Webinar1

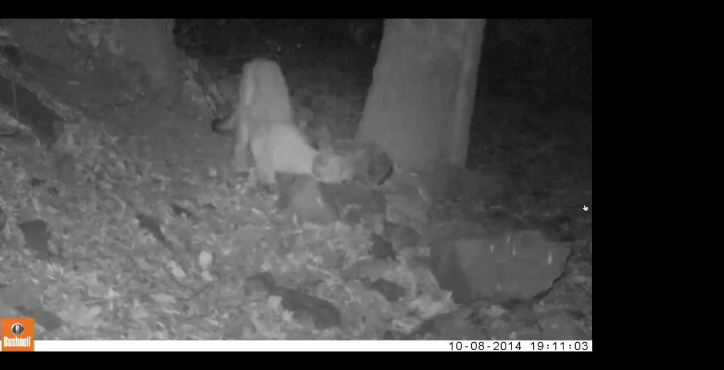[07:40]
so this is um this rock has been sprayed with a pheromone the screaming sound is an audio lure meant to sound like um like a a deer in distress so that's what you're hearing in the background there um so you can see this puma's really interested in the smell and and rubbing himself all over it and then i have one more video to show you um
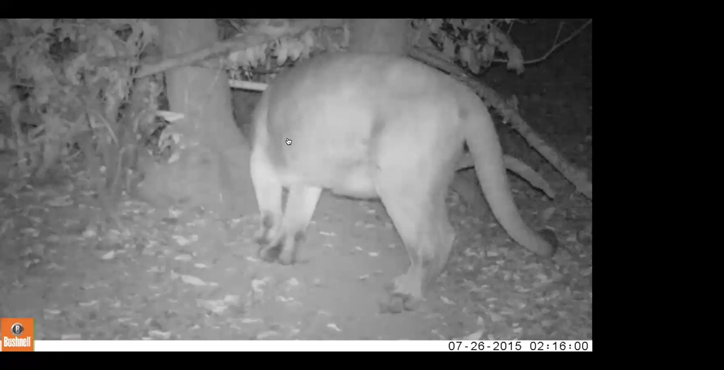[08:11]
this is a big boy in the east bay um back behind him we have one of our hair snares he's he's come to check it out but um you can see he eventually decides that he's not going to do that probably because i don't think he would fit in there he's he's a very big boy um yeah so